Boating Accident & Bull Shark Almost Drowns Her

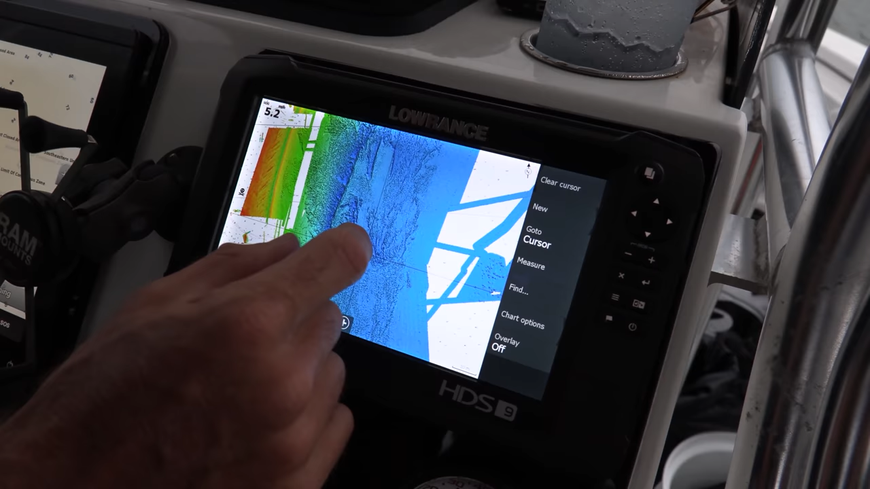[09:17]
Whoa. Look at that. Wow. Now we got some spots.
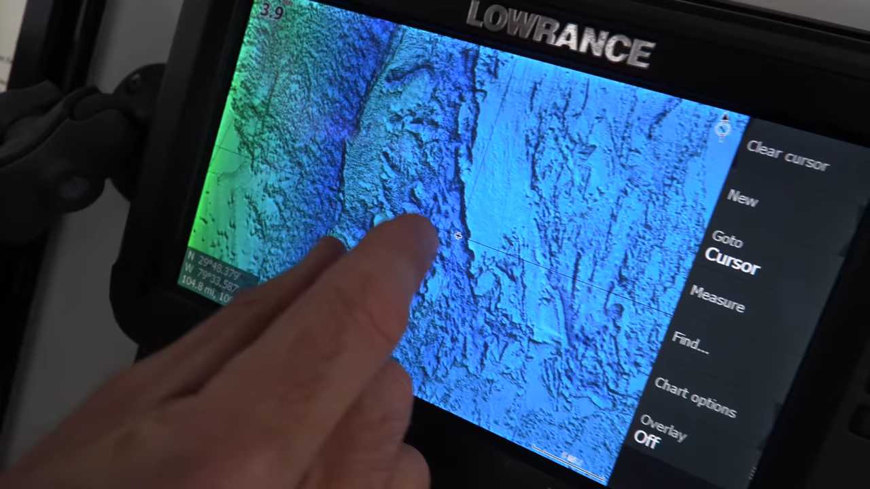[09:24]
Woo. Holy crap. That's beautiful. Look at that structure.
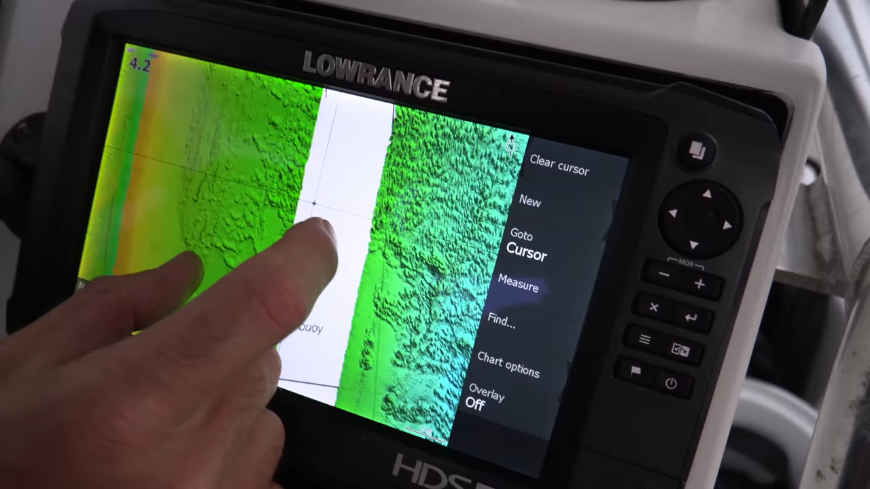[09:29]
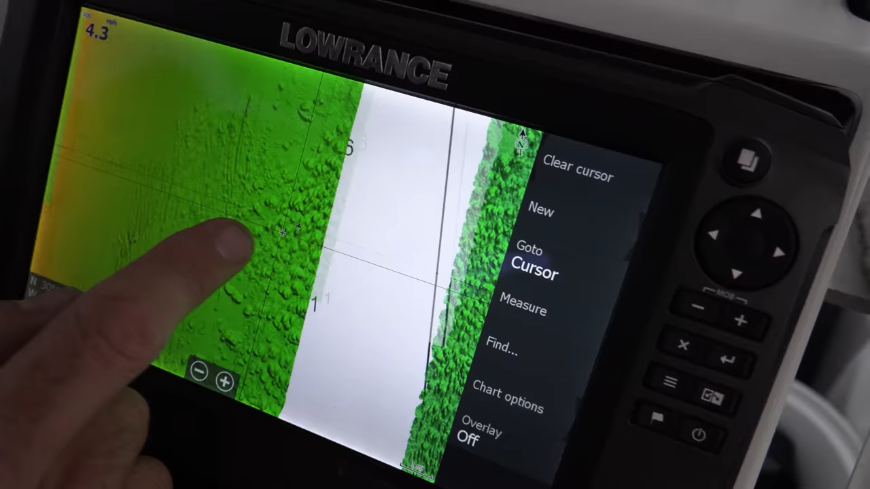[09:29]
Look at this. Yeah. Wow, that's chunky.
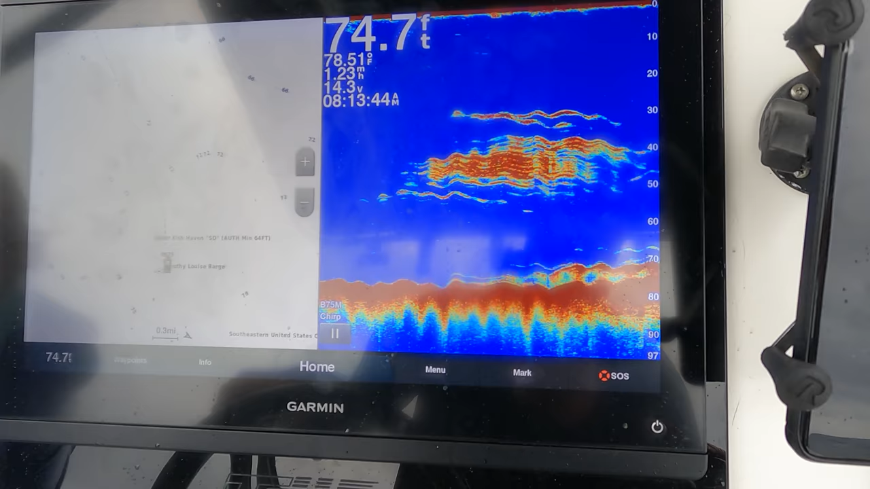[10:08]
On screen: depth 74.7 ft, water 78.51°F
We're going directly over it right now. Okay, let's try and tie it off here and see where we end up.
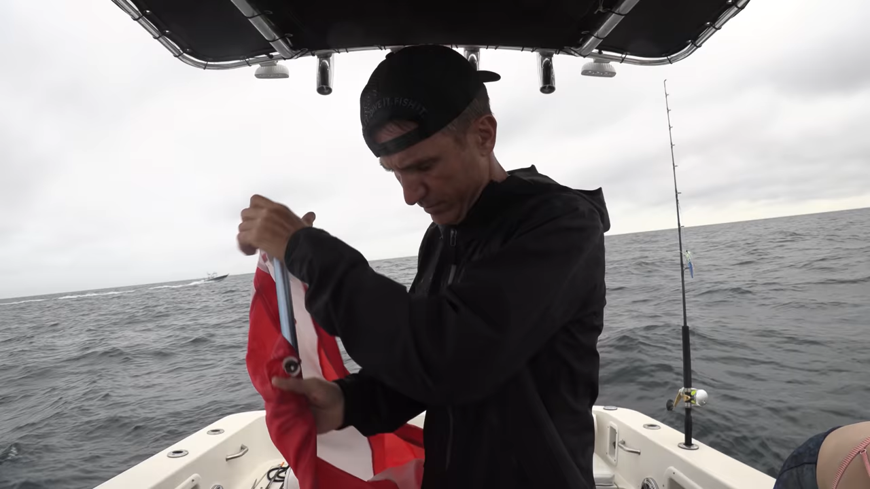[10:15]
Look at this. Look at this.
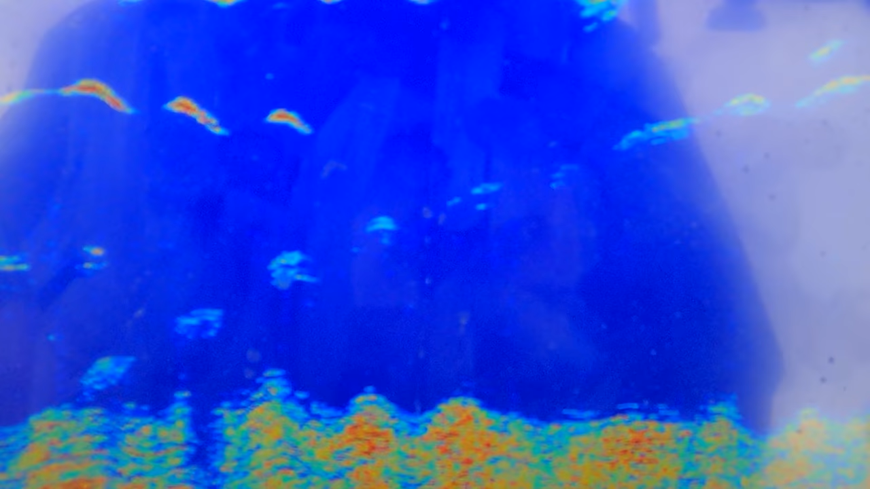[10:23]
Oh man. And we're right in front of the wreck.